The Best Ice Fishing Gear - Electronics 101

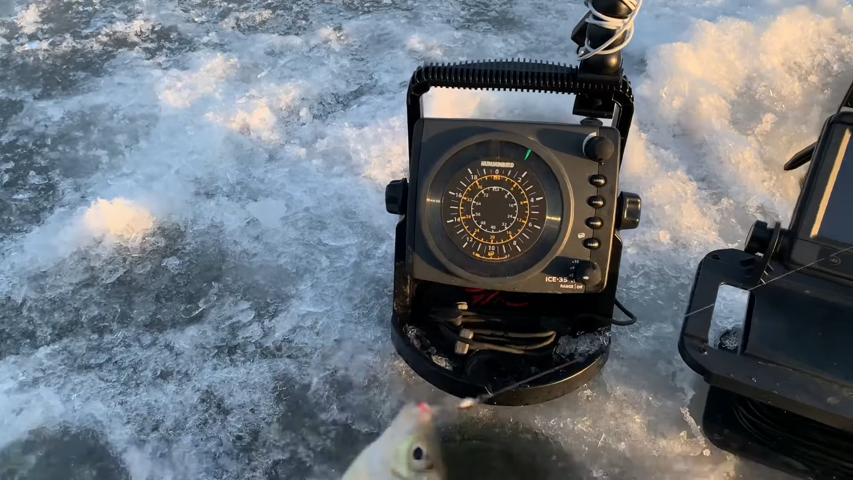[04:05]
Again, really basic, great place to start, fairly inexpensive, you know, maybe 200 bucks. I think there's other brand of manufacturers out there. There's a lot of different companies. I've just used this hummingbird for the price. It was hard for me to beat. One big upgrade that you guys can do to these things is add a lithium battery. So let me walk around to the backside here and show you guys this ant lithium battery.
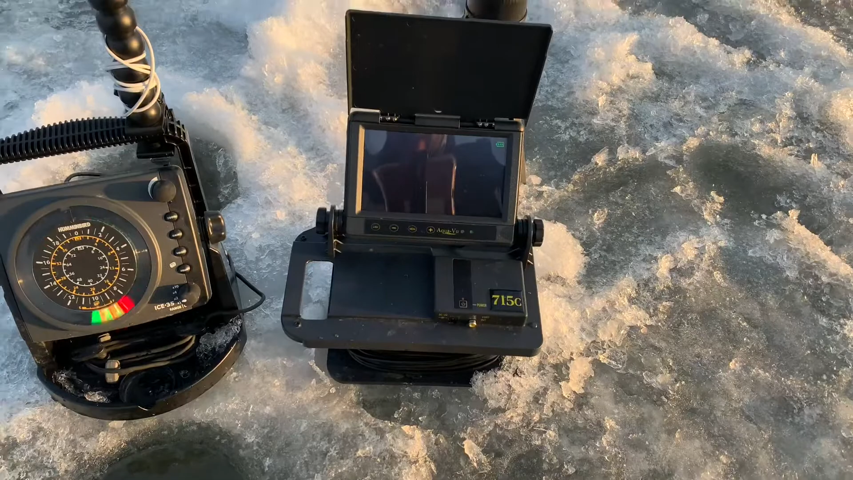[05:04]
So this is the 715C and you guys can actually see some fish down there right now, I think. Yeah, there you go.
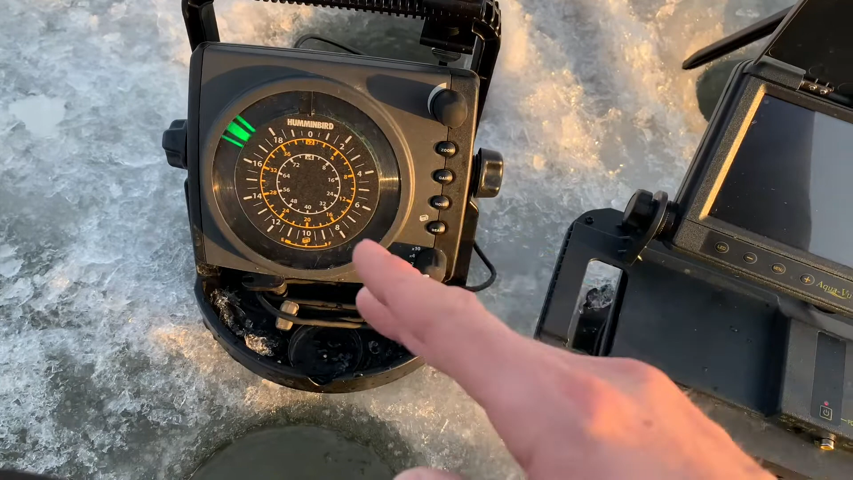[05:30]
But here you can see if they suck it in all the way, if they spit it back out.